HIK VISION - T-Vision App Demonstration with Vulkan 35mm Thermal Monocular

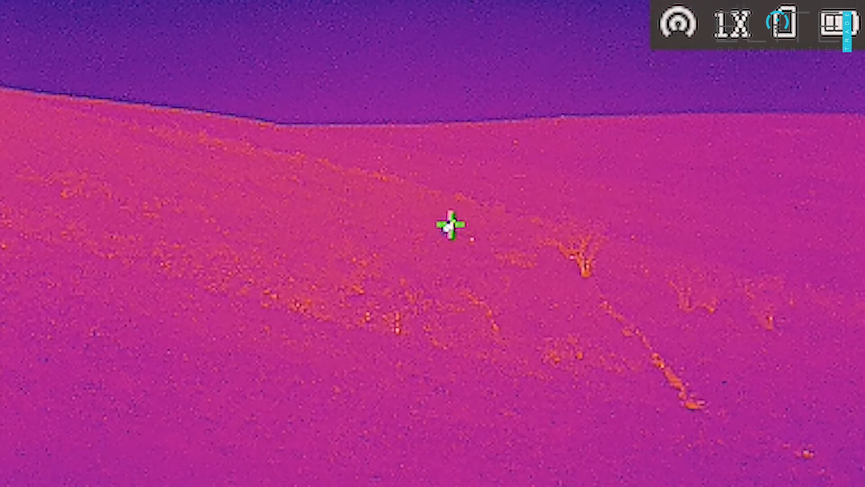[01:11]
This basically highlights the hottest point on the screen at any one time and helps to draw your attention into any small heat sources that might be easy to miss.
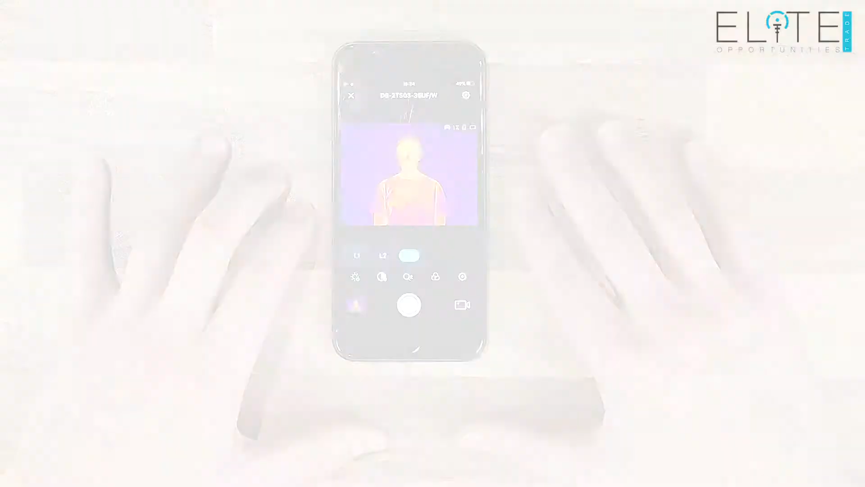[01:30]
So there's three settings in there and you can see as you select a different one the effect that it has on the image on the screen.
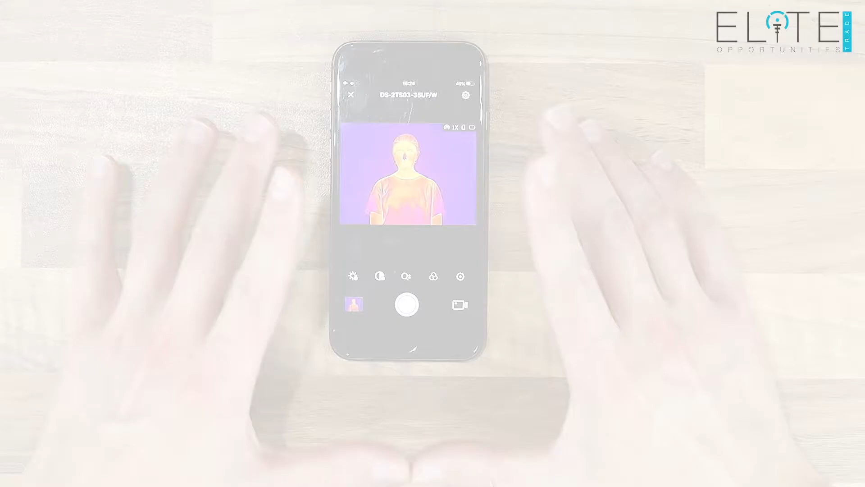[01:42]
It's worth noting that the changes you make here in the app are also reflected on the viewfinder in the device. So it's probably easier to calibrate the settings and optimize your color profile from the app than it is using the menus in the device. So brightness is the first one with three settings.
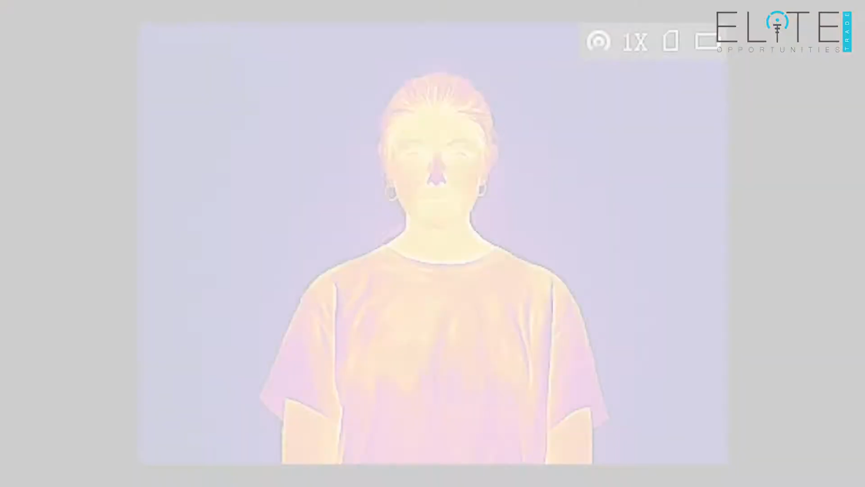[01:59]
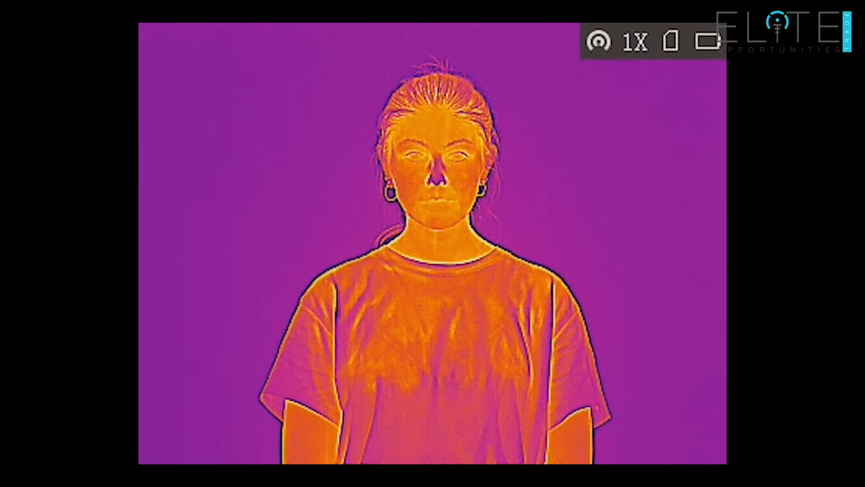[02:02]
Next to that you've got your contrast again with three settings and you can see as we manipulate those it changes what you see on the screen quite drastically.
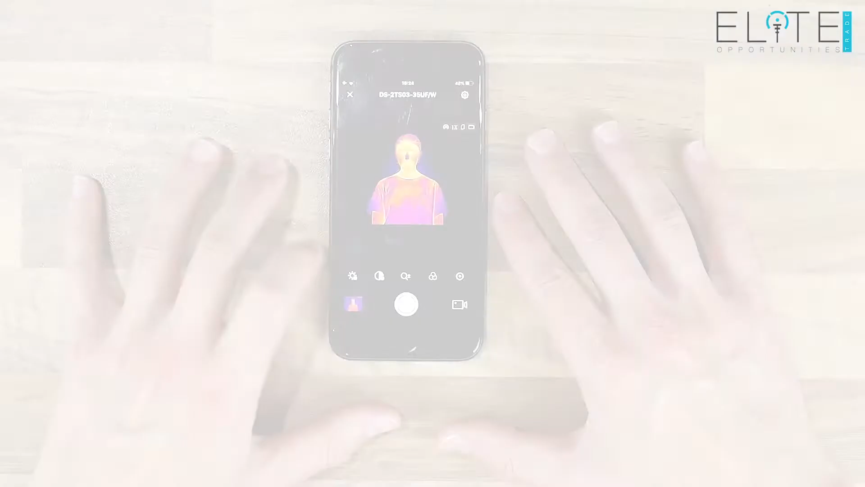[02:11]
So really you want to use those two in
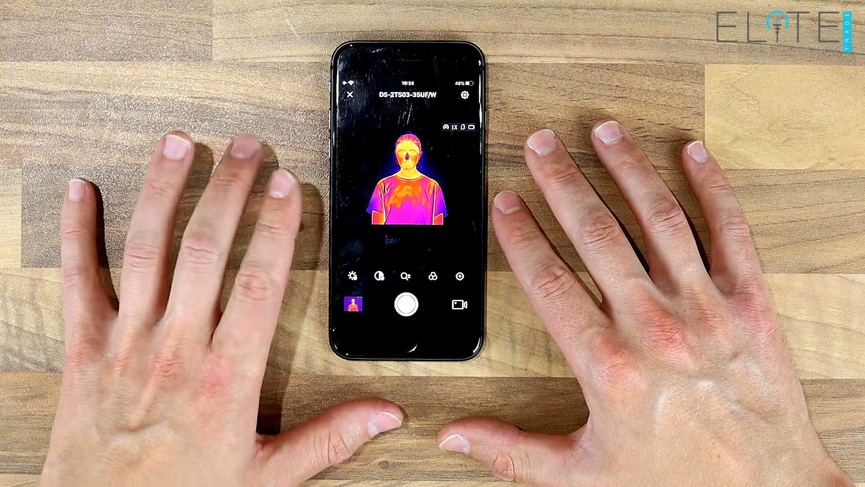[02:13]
combination to get this set up for your eye and for your preference. In the center there you've got the zoom for the unit.
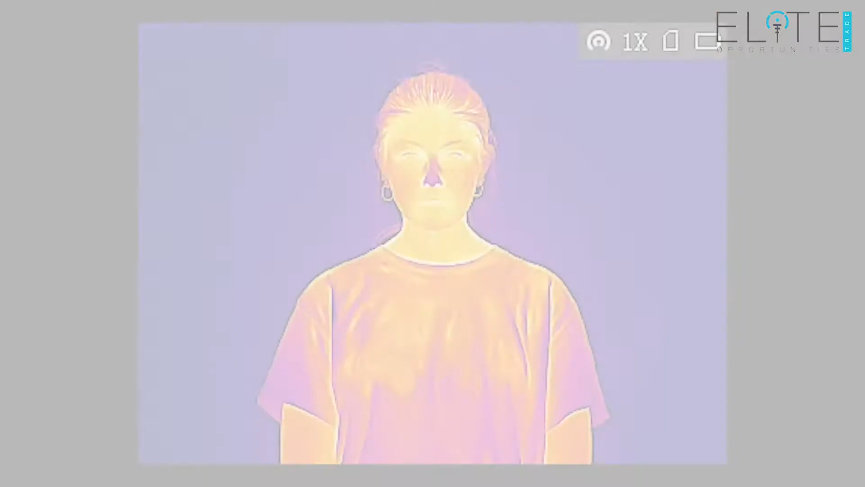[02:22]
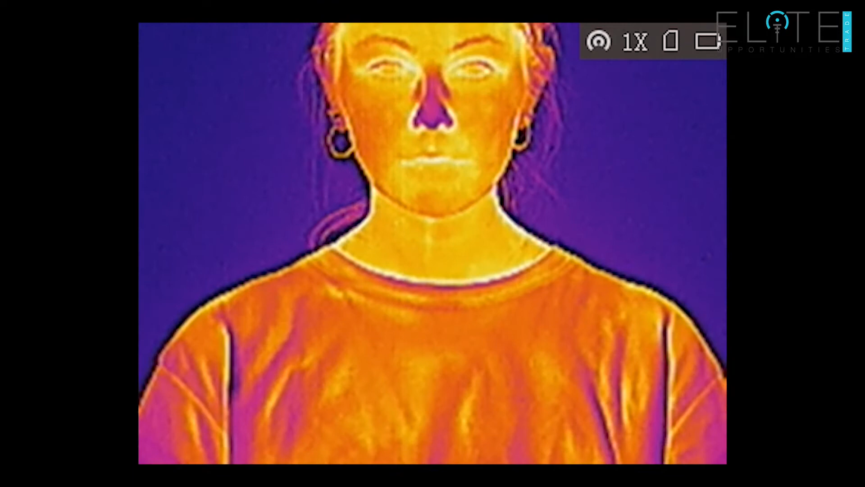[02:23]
So you've got digital zoom from one, two and four times. We'll leave it in one.
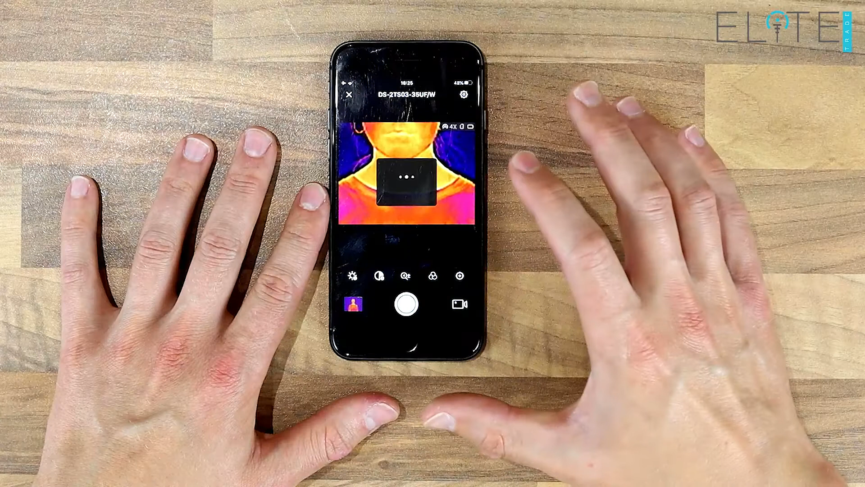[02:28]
Next to that are your four color palettes.
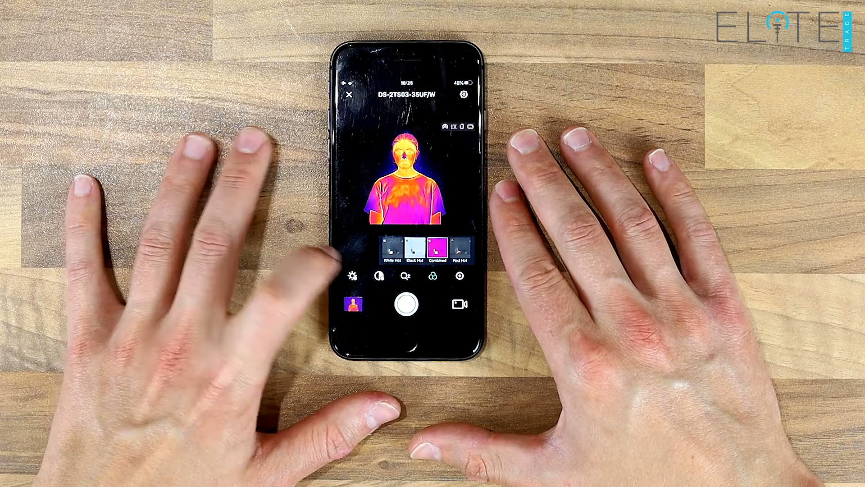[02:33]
So you have white hot and again where you change the color palettes you probably want to play around with your contrast and your brightness to really get that set up to get the most out of each one.
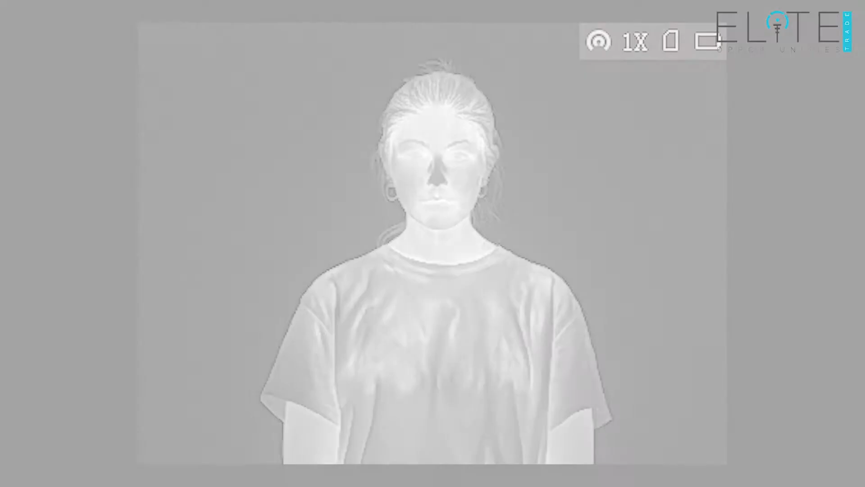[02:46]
So starting with white hot next to that you've got black hot.
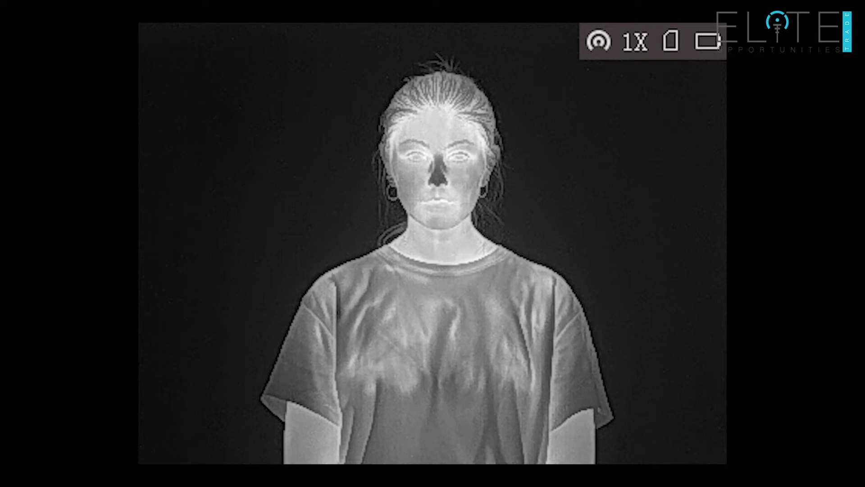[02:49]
We've got the combined which is my favorite
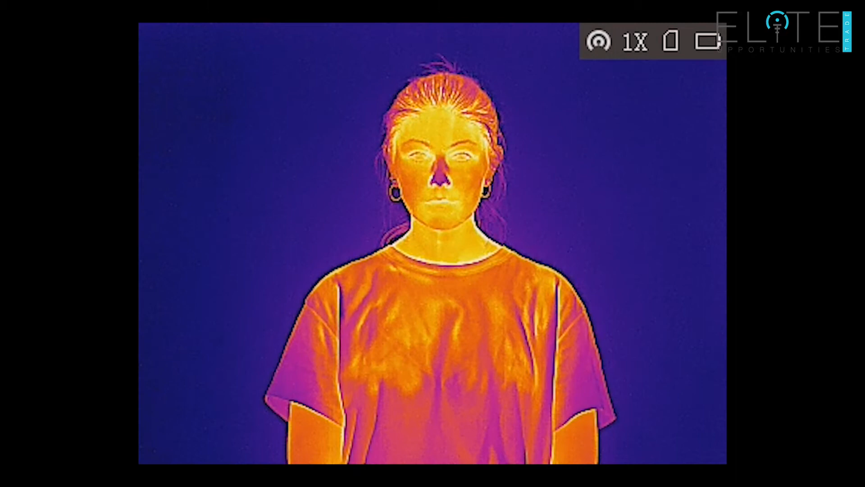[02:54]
and red hot so that's just highlighting the hottest areas in red.
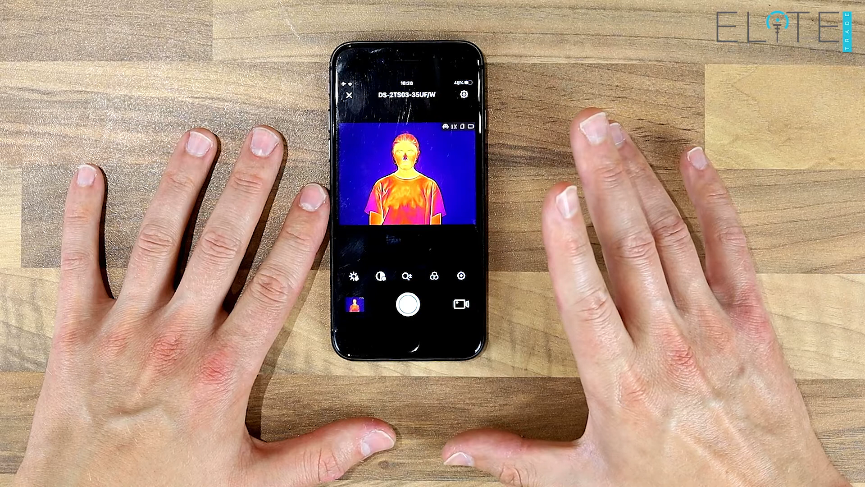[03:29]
Press the video camera that starts recording. Press it again you stop and that saves your videos and your images into the memory of the device. So that's not pushing immediately down to your phone. To transfer an image to your phone select it. Press the download arrow. It just asks you do you definitely want to do that. Say confirm and that pushes it through into the memory of your phone.
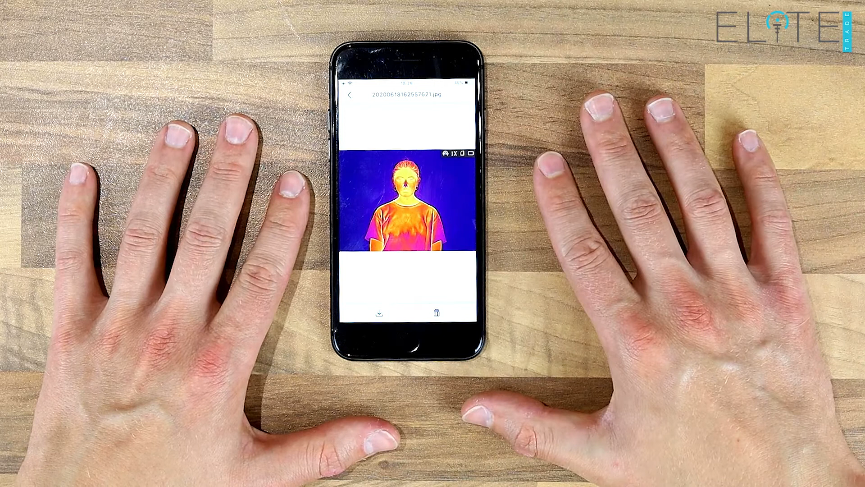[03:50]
So it's ready to share straight onto social media or to send off to your mates. So that was a quick run through of the HIC app.
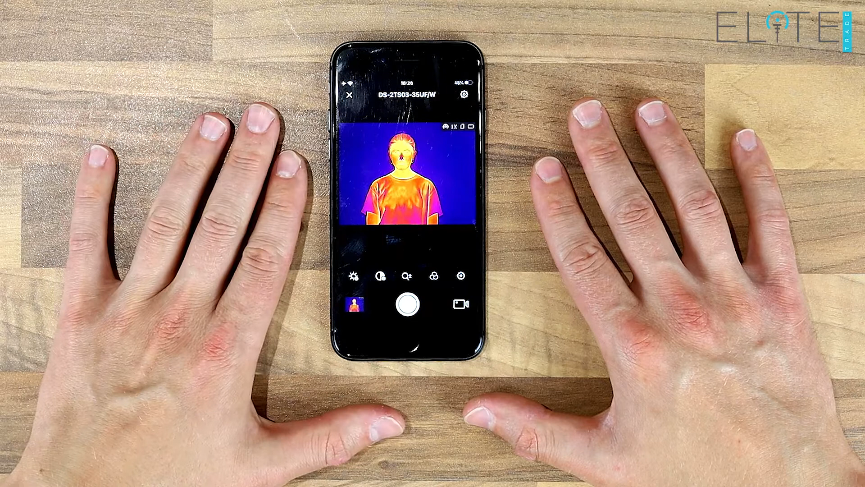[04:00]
It shows you all of the features for the device which as we say they're usable on all of their thermal spotters right from the entry level up to the top end. Thanks very much for watching. Thanks for listening.